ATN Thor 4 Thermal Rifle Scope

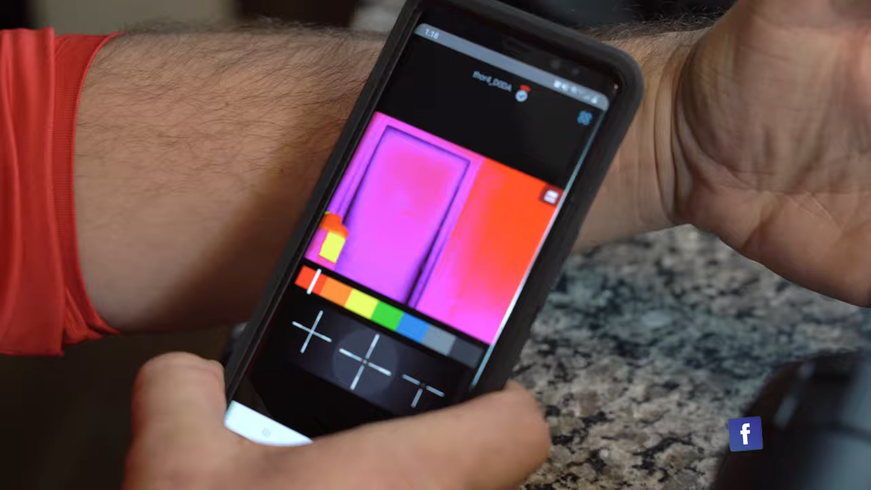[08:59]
all right, but I can change the reticle style, all right,
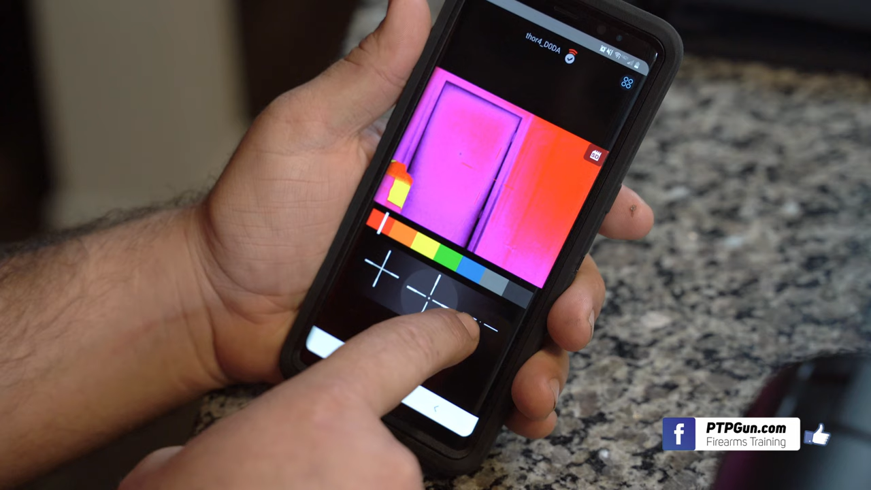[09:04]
I think I'm actually going to go with this one right here,
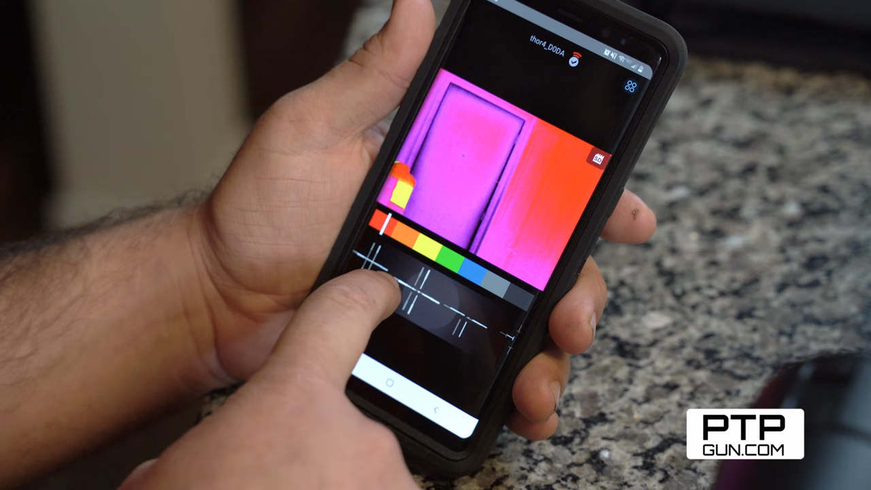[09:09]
we'll go right there, all right, I can change the color of the reticle from red, orange, yellow, green, blue, it's pretty cool, I'm going to keep it on red though, all right,
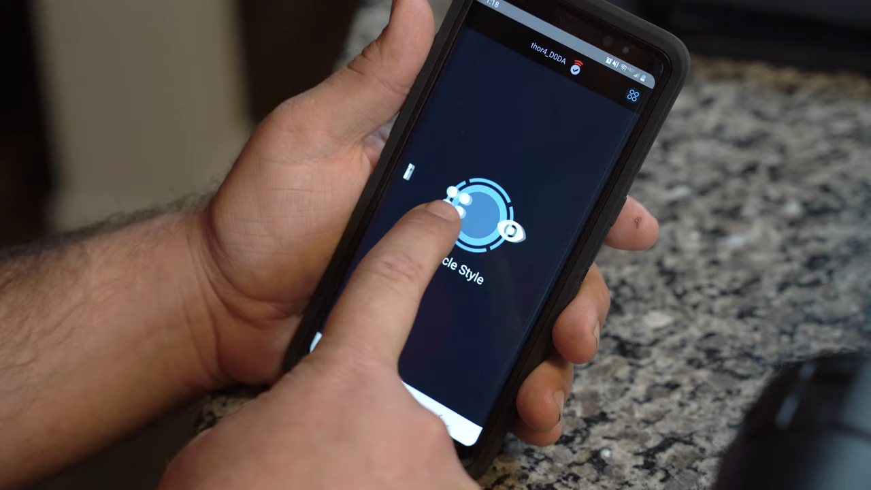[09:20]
I can have a live viewfinder,
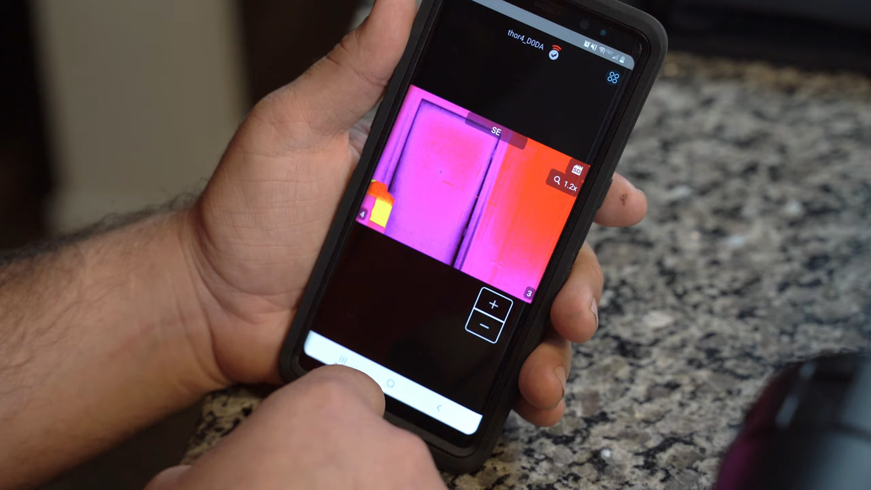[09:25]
so someone could be with me while I'm hunting and they can see exactly what I see through my scope right here, so you can see we have Chey out there, all right,
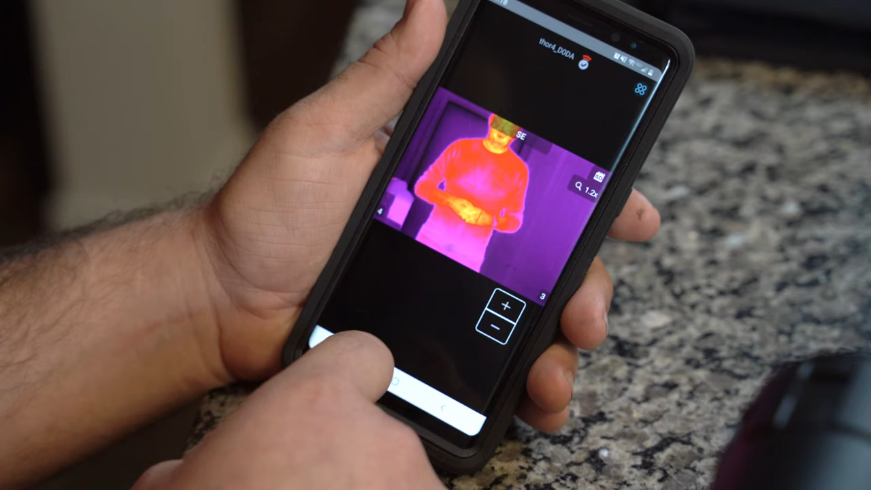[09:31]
and actually what I'm going to do, while we have this opportunity, I'm going to show you the different views that it has as well, so I'm going to go back to acceptance settings,
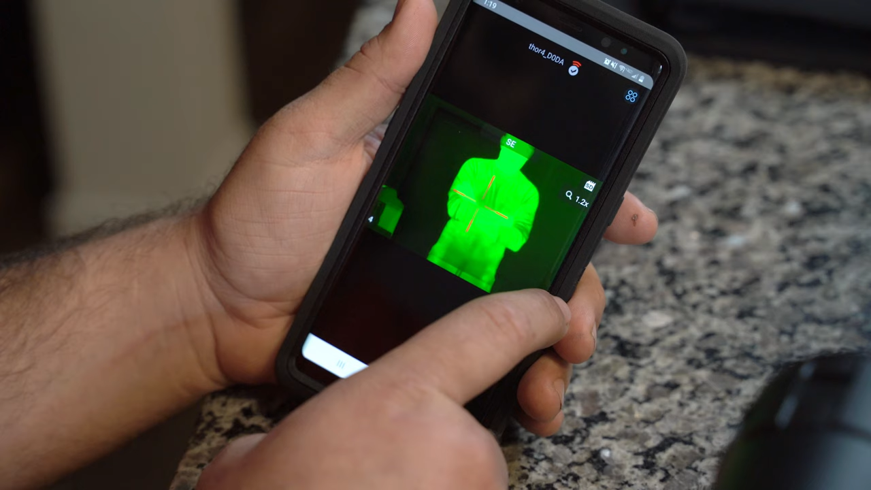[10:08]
and then also we can see our gallery, so anything I've been recording,
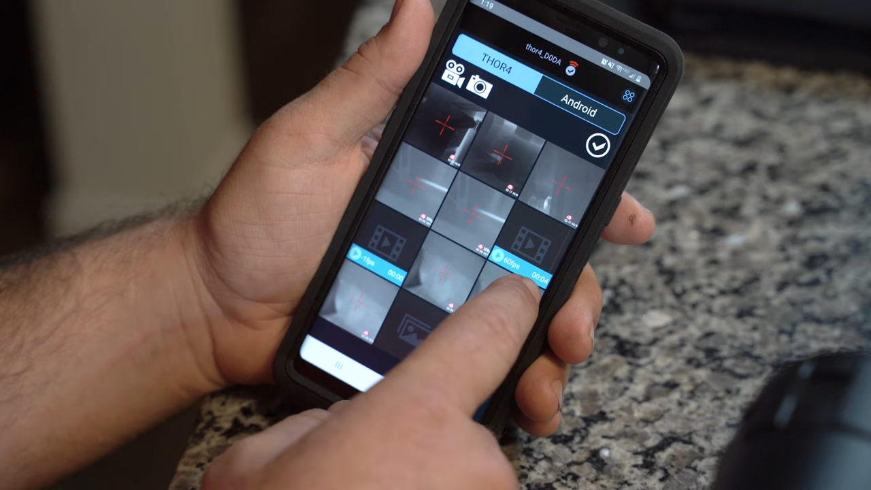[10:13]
we can see right here, all right, so I can actually go back right now, and let's see if I can hit record, so I can zoom in if I need to,
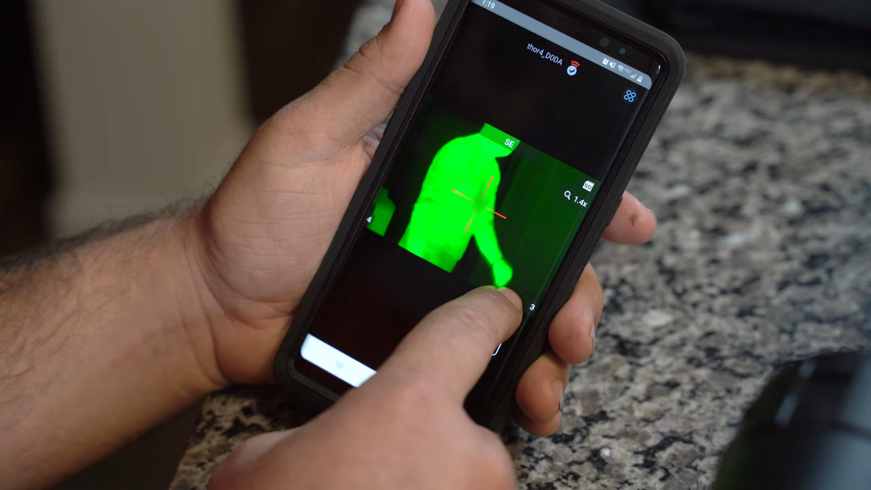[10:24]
all right, let's see if I can record now,
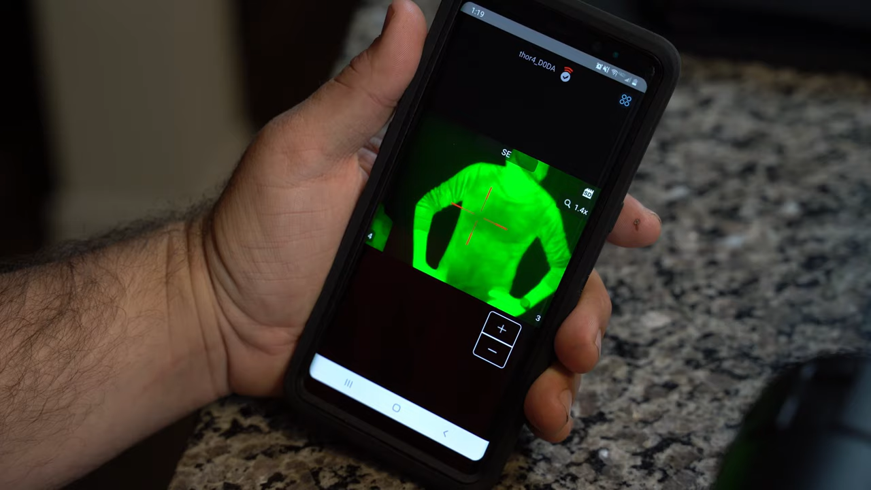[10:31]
all right, so it's recording, Chey's moving,
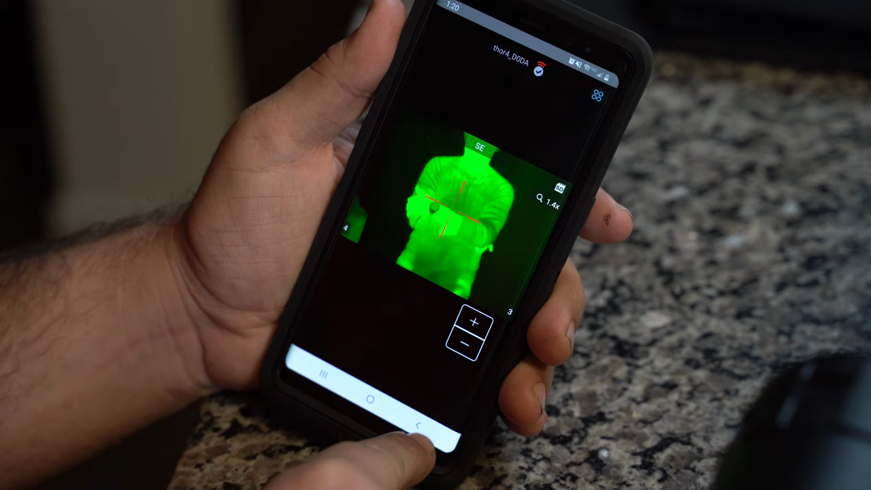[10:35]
all right, doing his thing, all right, and then we can go back and we can see this in here,
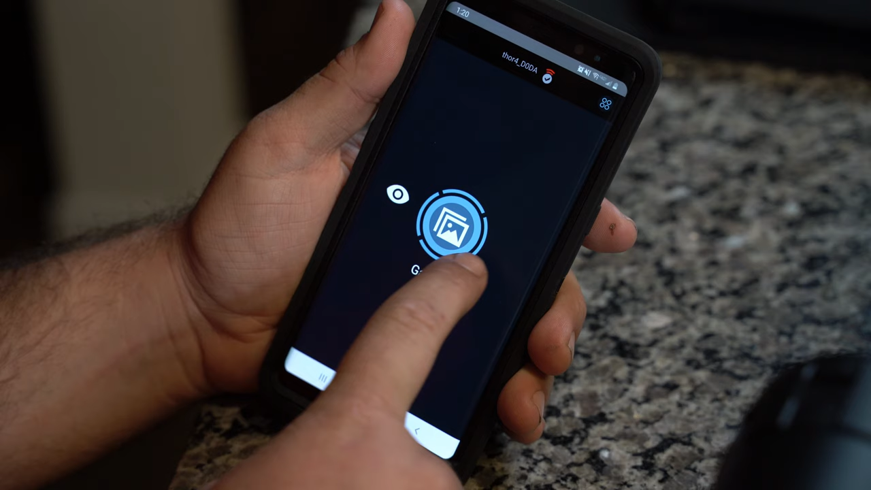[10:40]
let's see, let me just see the video that we just made,
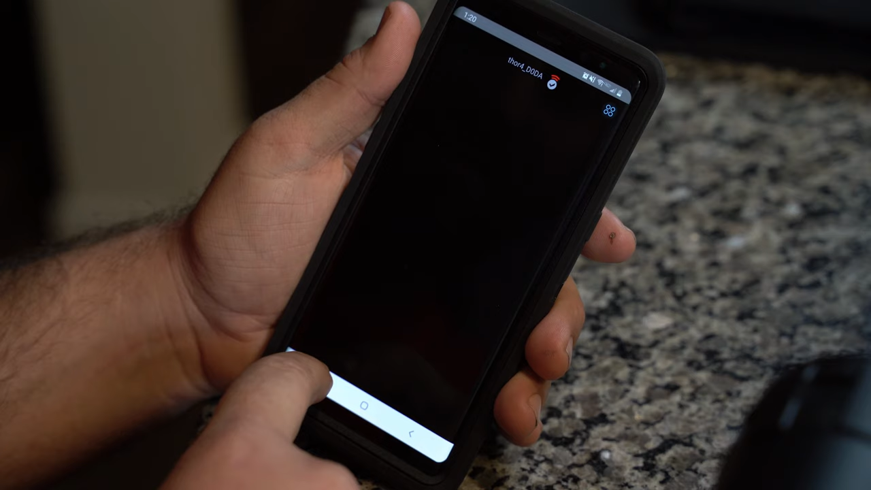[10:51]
should be this one right here, you can actually hear it has audio too, all right, so it's recording,
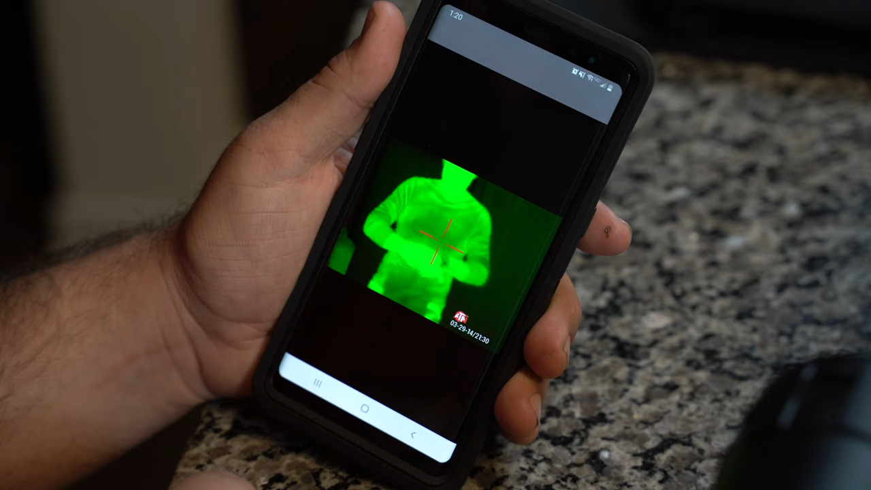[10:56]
Chey's moving, all right, doing his thing, all right,
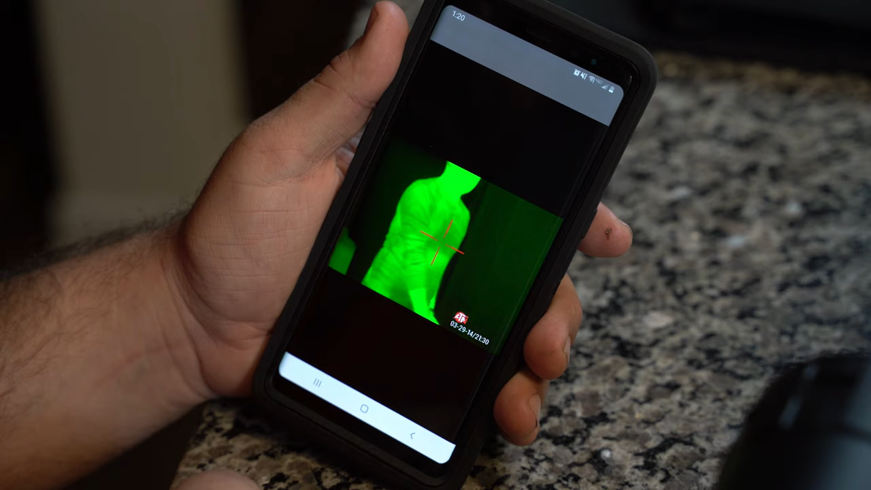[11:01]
and then we can go back, now as you notice, I got to go ahead and I go in there and change the settings, because it's got the wrong time and date and stuff, so I'm going to have to set that and adjust that, but it's pretty neat that I can be able to use this to show, you know, different people from different hunts about, you know, how things went down and stuff, everyone's always got that one friend that wants to bullshit you about, you know, what they saw,
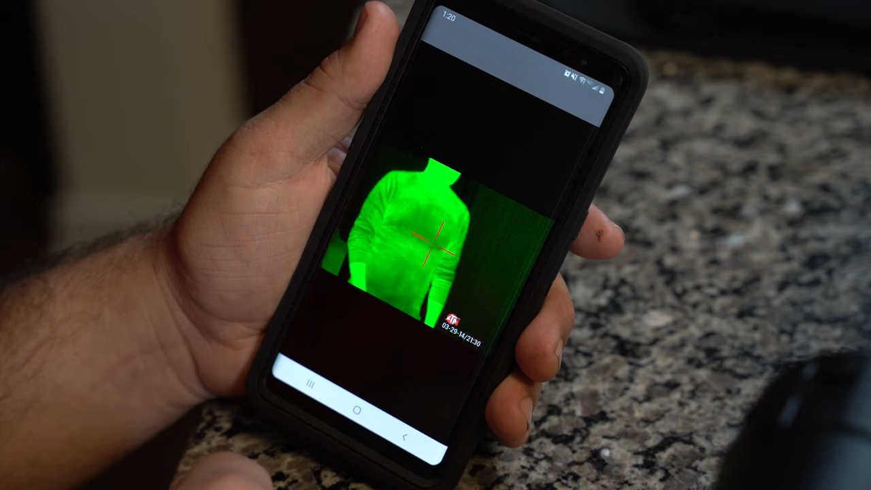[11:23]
what they heard, what they felt, the shots they placed and how everything went, well, this can actually, you know, you can call their bluff on it, so this will be pretty cool, that I'll be able to use this when we post on to YouTube from the different hunts we're going to be doing,